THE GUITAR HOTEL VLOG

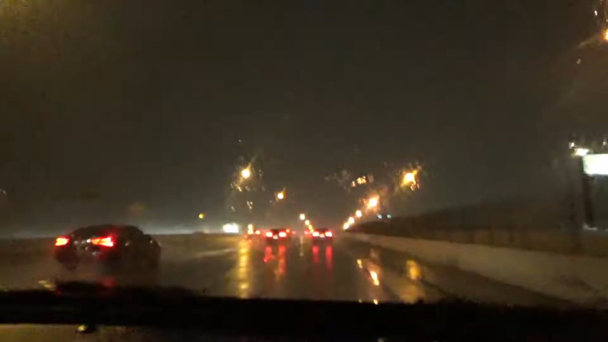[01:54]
God is so good. It's raining back there and up here it's not so rainy. Wow.